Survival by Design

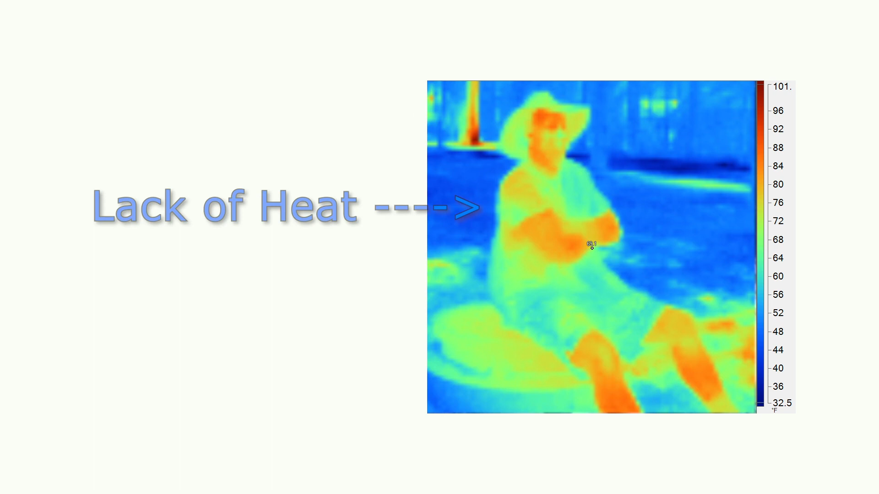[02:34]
Remember, thermal energy is just another way of saying heat. Red and orange show the heat of an object. Blues and greens show the lack of heat of an object. The rock and obsidian's legs are red.
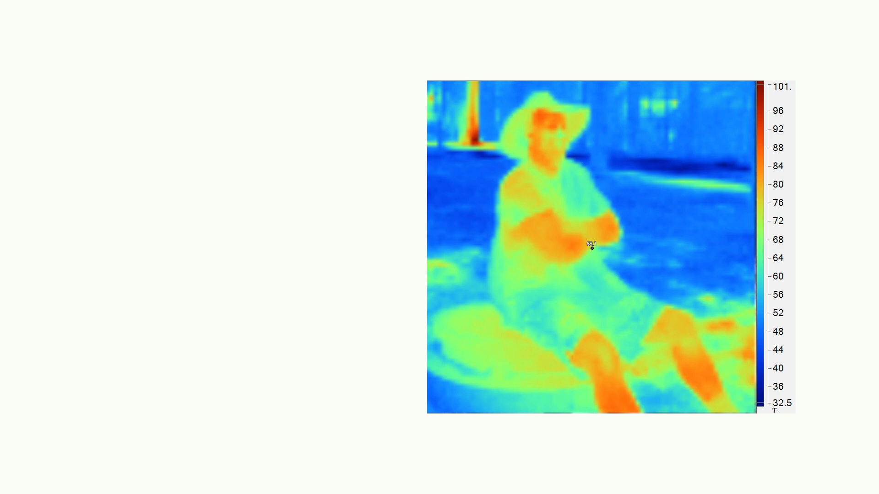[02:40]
That is radiant heat you're seeing right there. As mammals, we are warm blood, which means we produce our own heat from within as we burn calories.
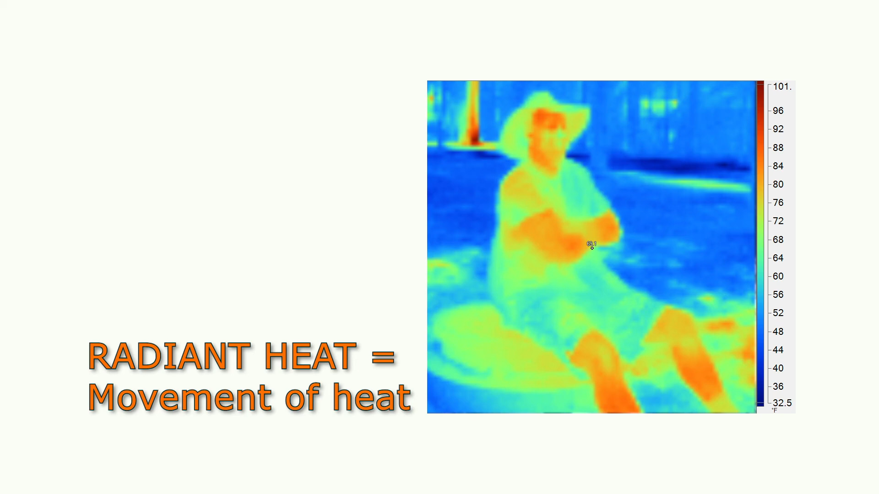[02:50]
The heat obsidian feels from the radiation of the rock to his body is called conduction, a direct transfer of heat from one surface to another.
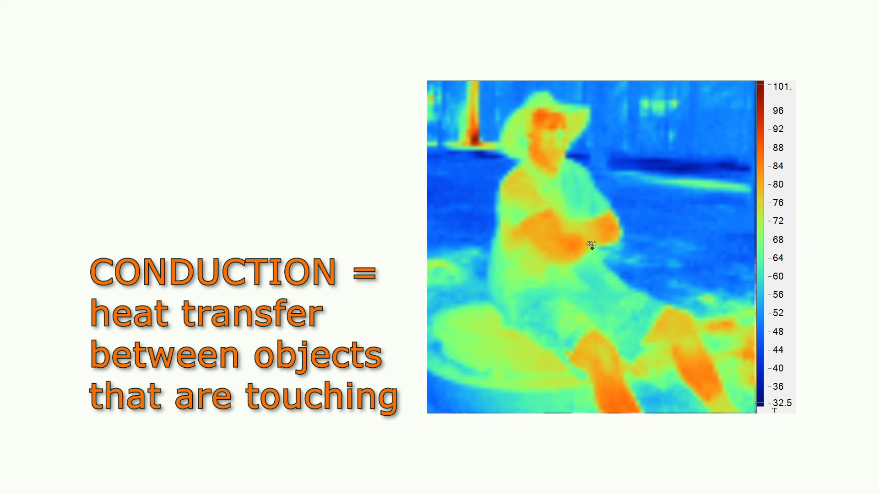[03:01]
The movement of heat in the air is called convection.
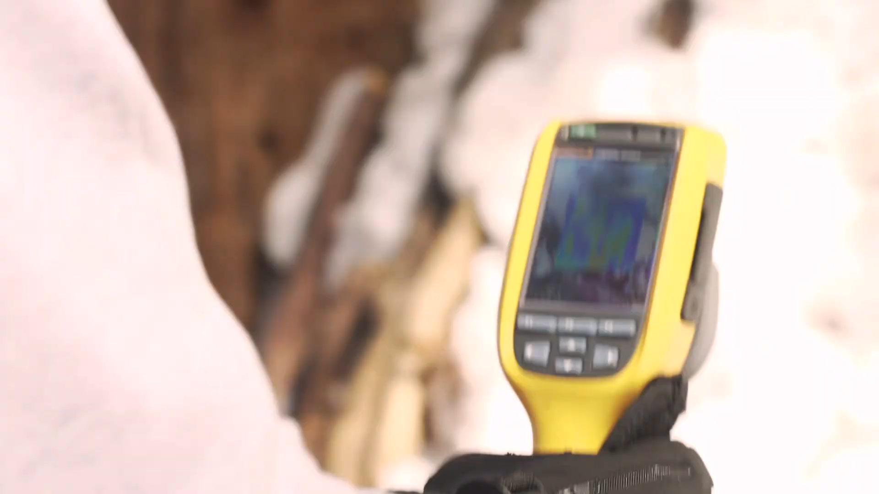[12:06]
so as we're pointing down at the door you can see that we have some heat escaping from the
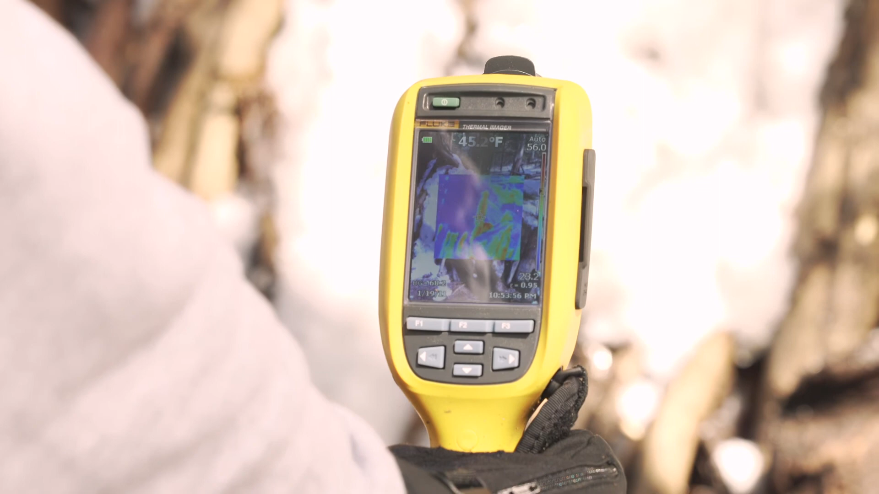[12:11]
door but good thing we placed that cover over it to prevent some of that from escaping but for the most part when you're looking at one of these by the way the red sections on the screen are the the sections that are showing more heat more of that radiant heat
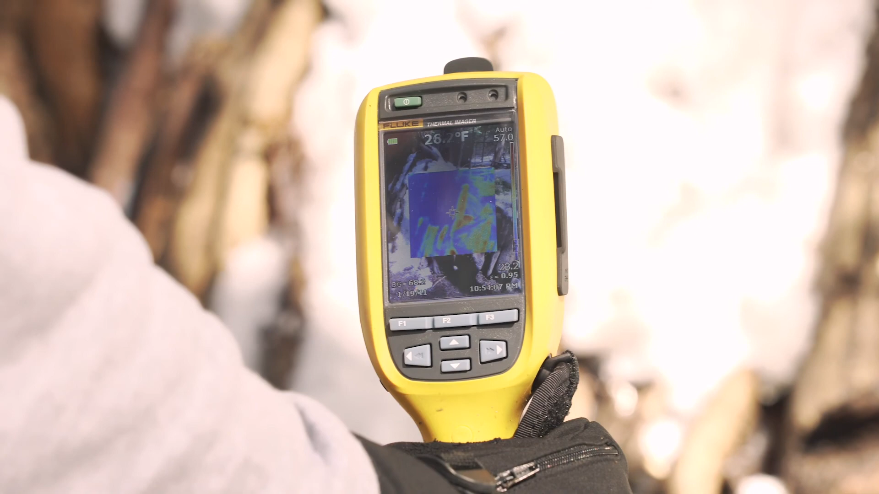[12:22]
escaping out of our shelter so when i'm scanning back and forth i can see that i don't see a bunch of that red yeah